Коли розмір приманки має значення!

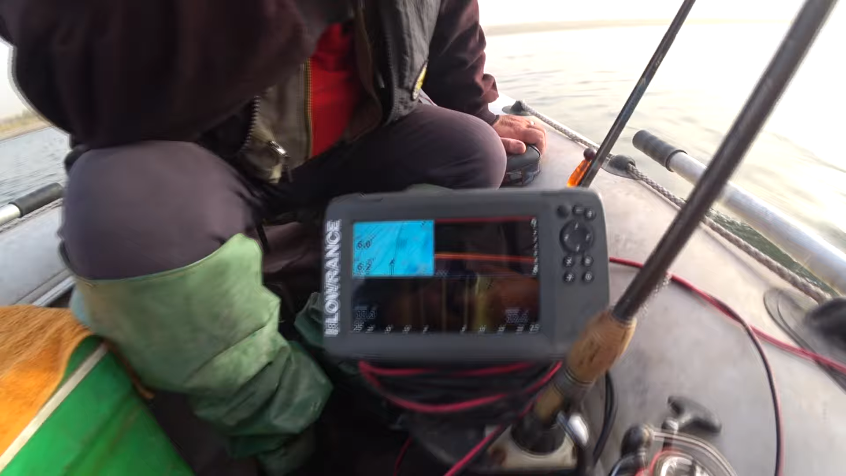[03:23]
Дивіться, скільки карася, до речі. Тобто, карась ще присутній, хоча дуже багато передохла. Але, що хочу зауважити, чаяк стало менше. Тобто, масовий мор, можливо, вже закінчився. Кола.